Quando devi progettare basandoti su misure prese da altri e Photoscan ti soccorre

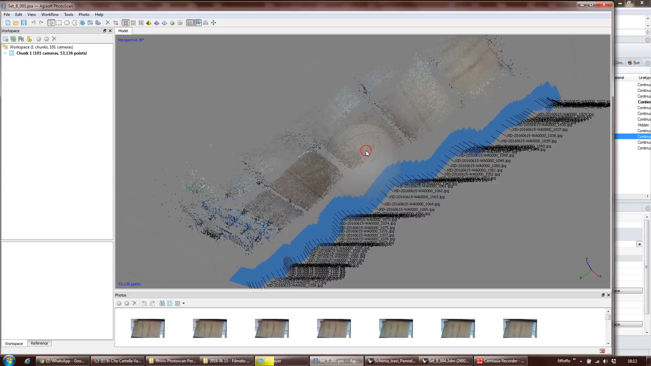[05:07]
le posizioni anche con un errore di allineamento veramente, veramente basso,
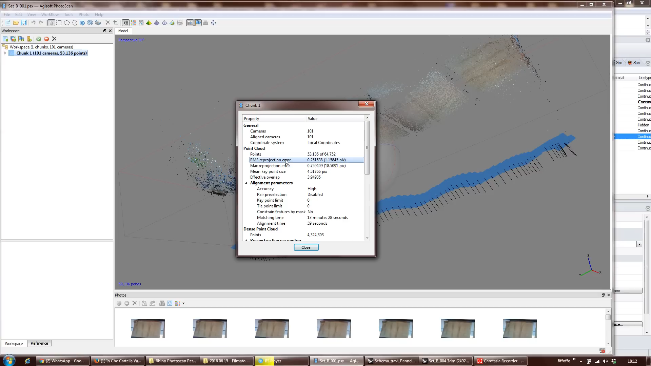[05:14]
infatti come orrore medio di riproiezione 0,25 non me lo sarei mai sognato.
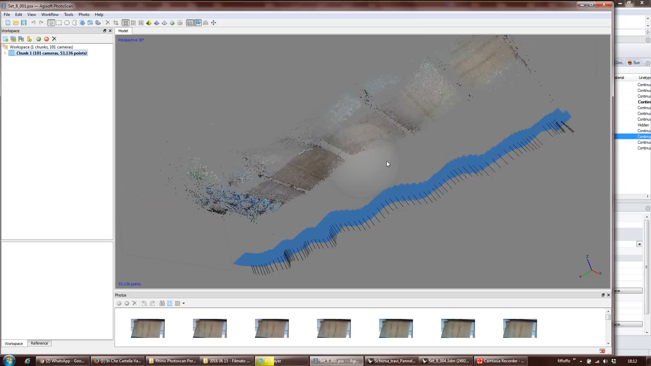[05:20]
E a riprova della correttezza di tutto questo, dal filmato si vedeva che l'andamento era sbilenco,
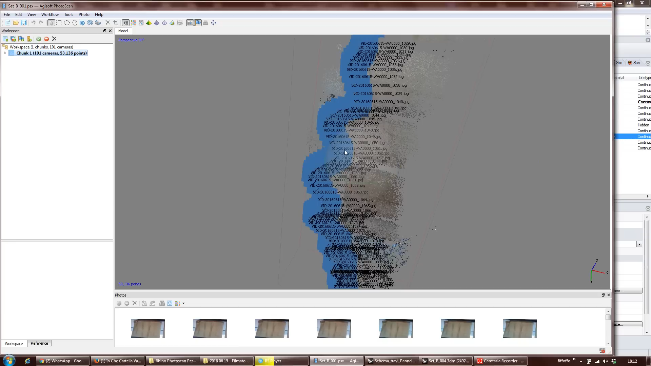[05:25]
e infatti si vede proprio l'andamento ondulatorio della ripresa.
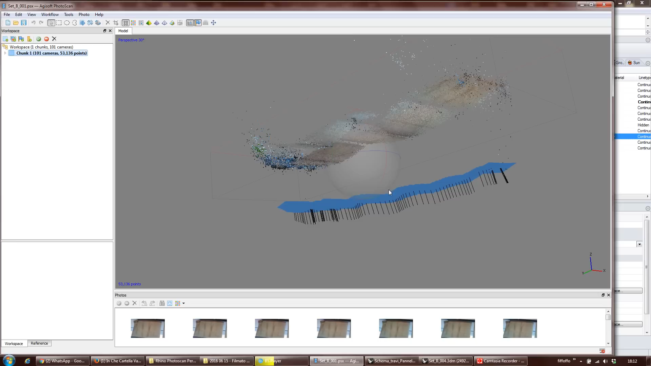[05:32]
Ho fatto tutta la procedura di ricostruzione densa e di ricostruzione della
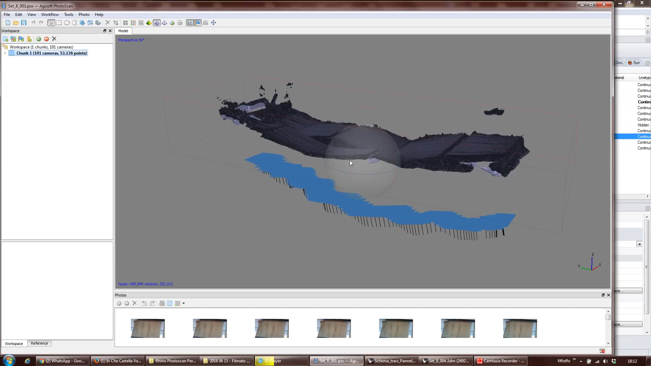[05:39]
mesh e riproiezione delle foto sulla mesh,
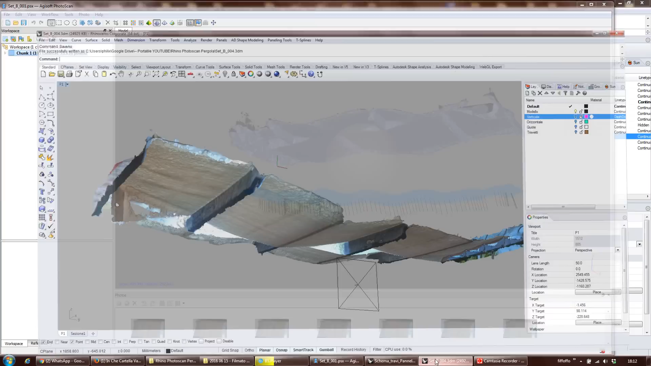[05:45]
ho portato tutto quanto in rino e quello che ho fatto, la prima cosa ovviamente dopo averlo allineato,
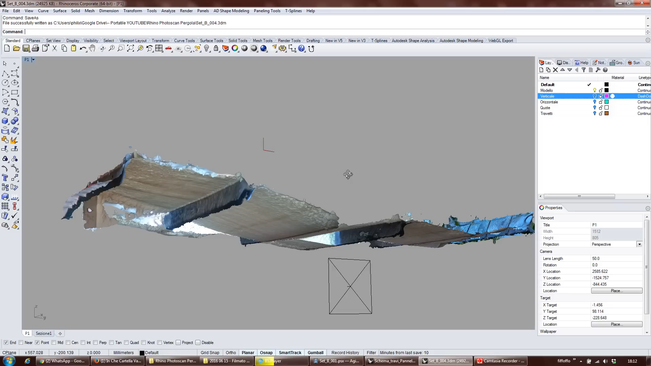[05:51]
ho sezionato il modello e ho cercato di capire se le informazioni che Photoscan mi aveva ricostruito erano giuste. Quindi che ho fatto? Mi sono messo in sezione qui, i travetti più o meno,
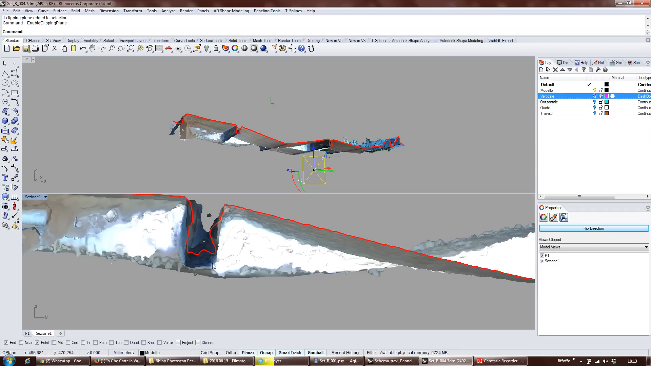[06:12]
ovviamente il filmato non era il massimo, quindi la ricostruzione non è molto ma molto liscia,